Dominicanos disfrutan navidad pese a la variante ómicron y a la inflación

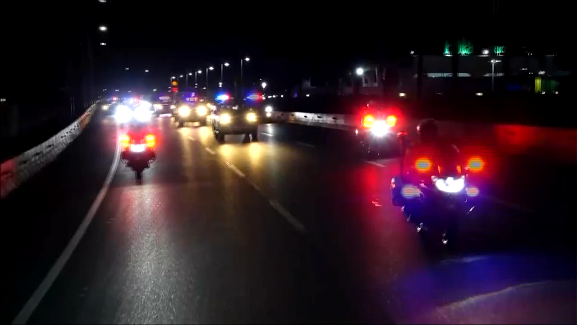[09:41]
La velocidad máxima en este operativo en el que participaron decenas de agentes del organismo regulador del tránsito fue de 50 a 60 kilómetros por hora.